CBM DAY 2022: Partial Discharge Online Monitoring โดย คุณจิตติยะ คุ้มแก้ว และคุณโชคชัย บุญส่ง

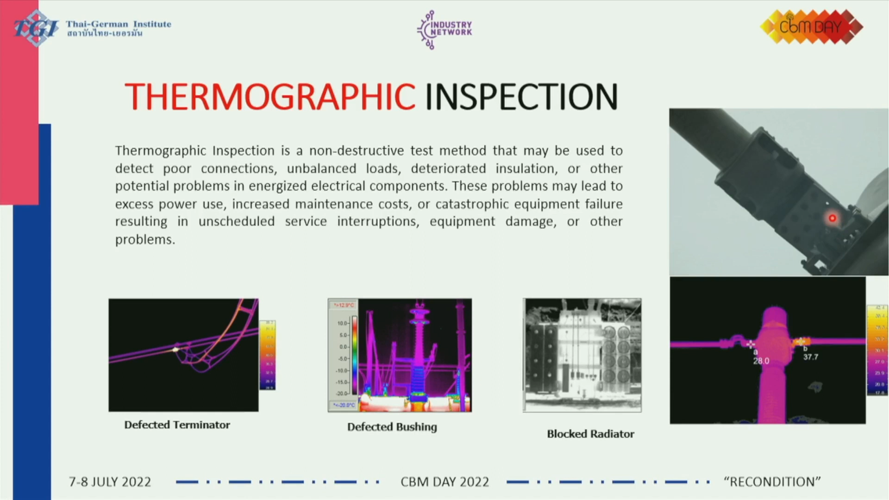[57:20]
็จะเห็นว่าตัวโบน์ใส่ไม่ครบ จะให้เกิดจุดร้อนเกิดขึ้นอันนี้ก็ทุกคนอยู่แล้ว ที่เราใช้ในส่วนของก้อมจุดร้อนหาดีเฟ็กต์ของอุปกรณ์ที่เกิด ความร้อนเกิดขึ้นในอุปกรณ์ไฟฟ้าของเราคือเป็นตัวยาamaz